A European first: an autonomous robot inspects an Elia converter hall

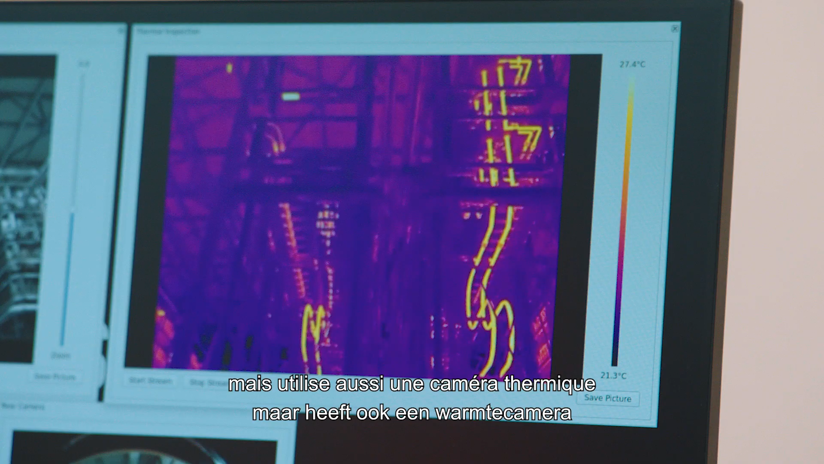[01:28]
On screen: scale top 27.4°C, scale bottom 21.3°C
It also has a thermal camera to allow detection of hotspots.